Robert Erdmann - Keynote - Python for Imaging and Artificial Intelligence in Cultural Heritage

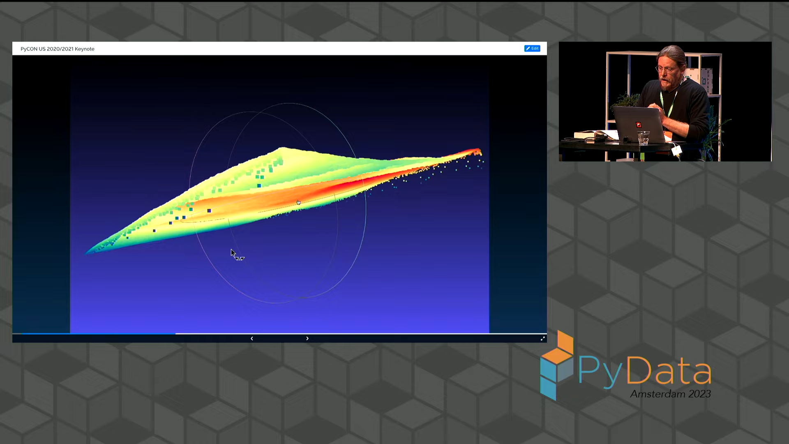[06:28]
And my camera only has a one eighth of a millimeter depth of field,
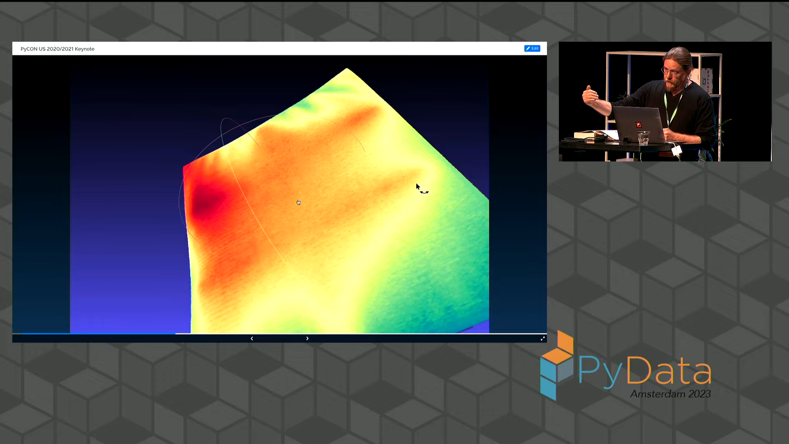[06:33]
meaning the region in space in front of the camera that will be really really sharp is only one eighth of a millimeter thick.
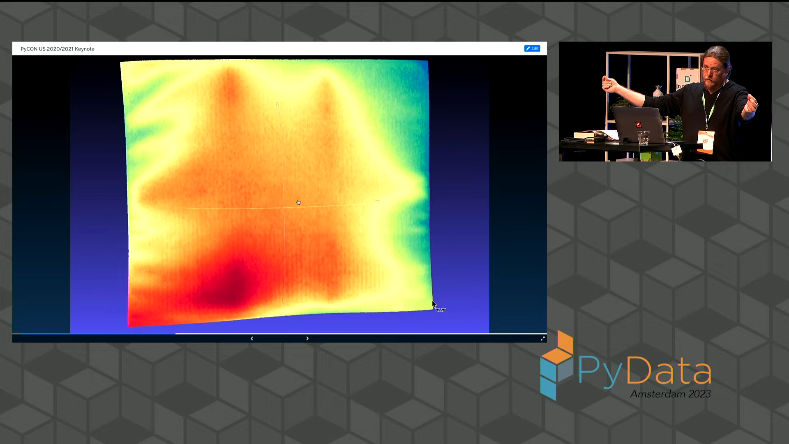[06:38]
So if the painting is like this and my camera is like this,